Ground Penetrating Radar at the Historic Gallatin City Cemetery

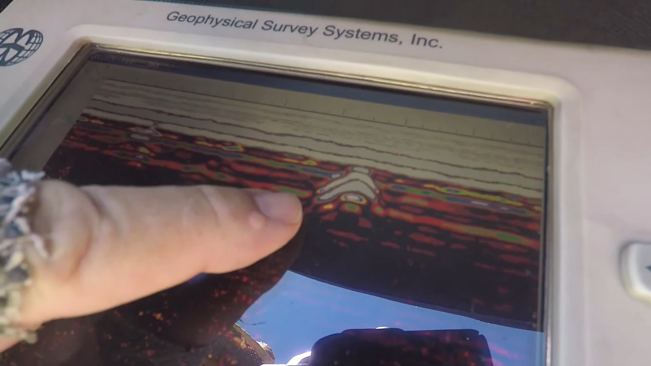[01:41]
there it is there right there that white so that's an actual grave that's it and how deep would that be